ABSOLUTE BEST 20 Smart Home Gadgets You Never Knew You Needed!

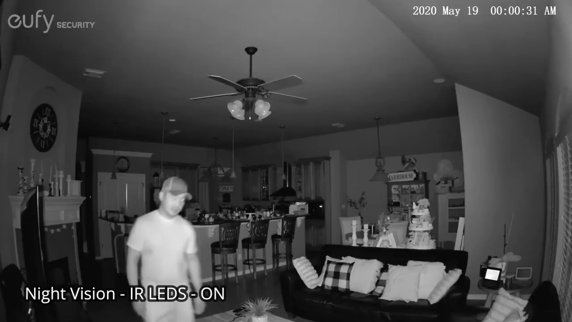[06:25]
pets, or even objects in your home, day or night. 15.